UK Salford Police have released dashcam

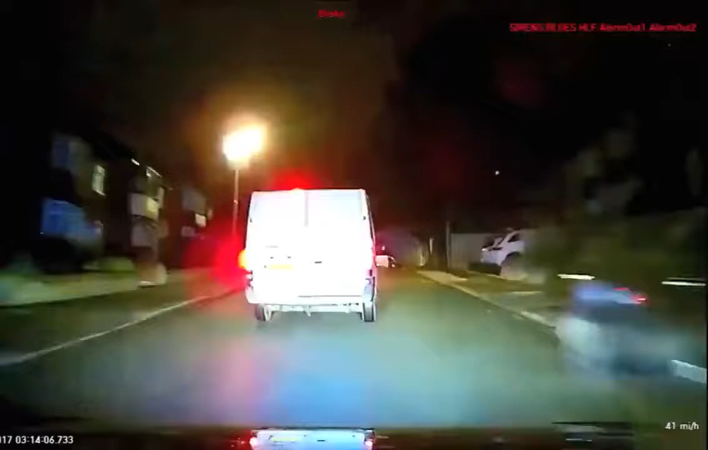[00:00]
over there as well. Looks like James over there. Check out the window there. We're St. John's Street, around the number of times at slow speed, or possibly on standby.